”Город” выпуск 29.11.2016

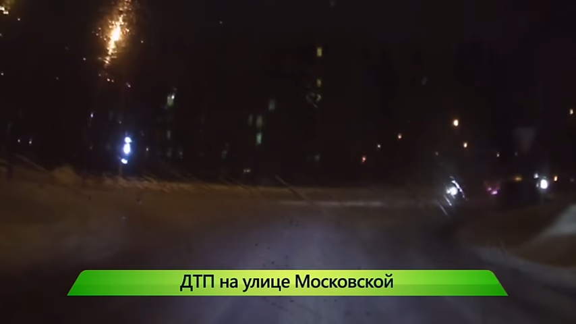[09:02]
По данным ГИБДД, 23-летний водитель БМВ при повороте налево не убедился в безопасности маневра. В итоге иномарка столкнулась со встречной Ладой Гранта.